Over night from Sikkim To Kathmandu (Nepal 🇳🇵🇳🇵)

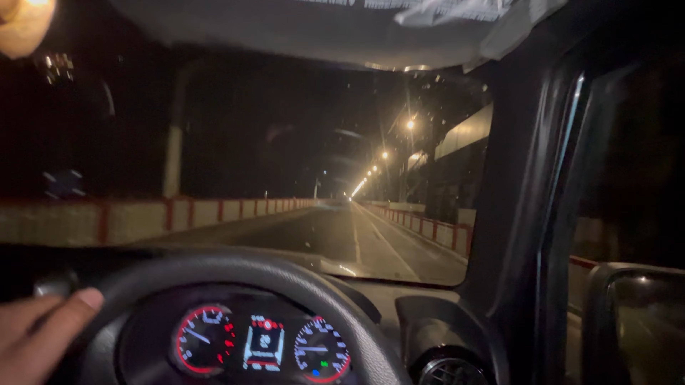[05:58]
र अब हामी जाँदैछ, अब त्यो कोशी क्रस हुँदाखेरि म तपाईँहरूलाई देखाउँछु कस्तो छ कोशी।
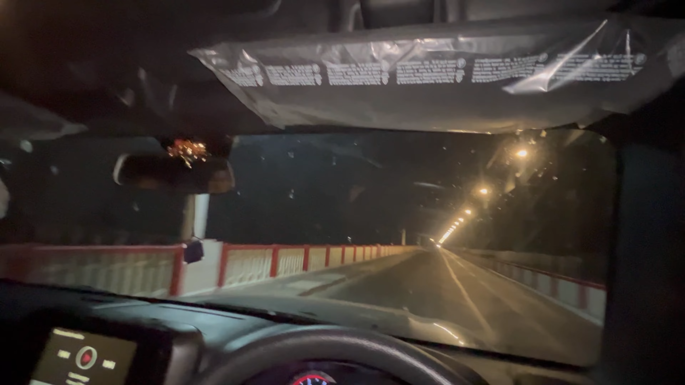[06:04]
इज दिस इज कोशी ब्यारेज। सो हामी चाहिँ अहिले कोशी आइपुगेको छ र हामी चाहिँ कोशीको ब्रिजमा छ, र अहिले तपाईँको बजेट छ 12:42।
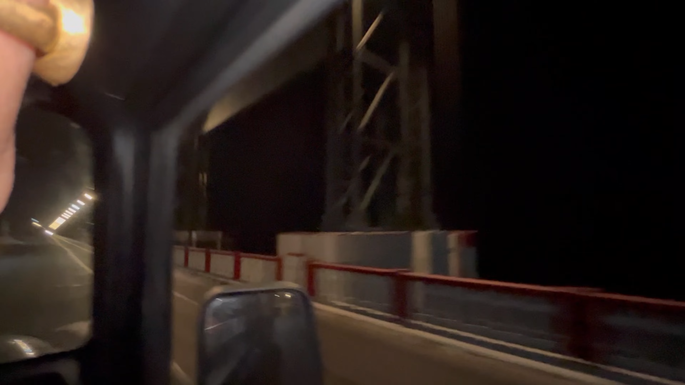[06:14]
र अब हेर्नु यहाँबाट कति किलोमिटर छ, तपाईँले देख्नुहुन्छ पानी हो नि, हो फुल फ्याटिस छ है कोशी चाहिँ, त्यसो विशाल एकदम मजा आउँदैछ है।